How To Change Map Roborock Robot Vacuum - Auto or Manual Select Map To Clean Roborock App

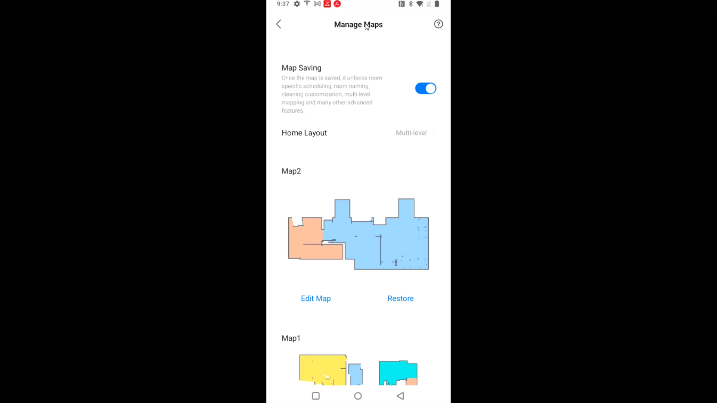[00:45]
And of course, to get multiple maps, what you need to make sure is that you have multi-level selected for your home layout.